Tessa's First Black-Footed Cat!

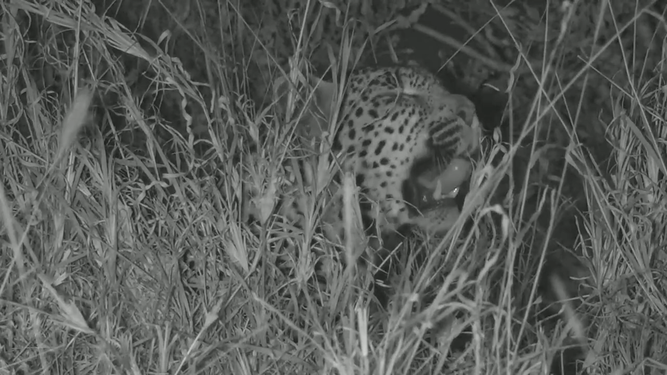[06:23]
enjoy this time all right what do you think are you gonna fool us again with your yawn or are you gonna get up now she's looking she's looking at the tree oh is it there there we go we're finally getting something out of here okay just a little bit of a scratch here and then
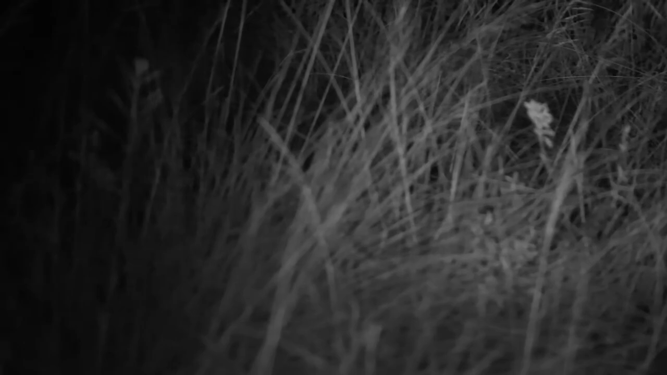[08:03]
just too far for the infrared light so you will see we've got the spotlight on we do have the red filter on as well so that we are being sensitive to the black-footed cat i'm hoping you saw some of those spots because wow well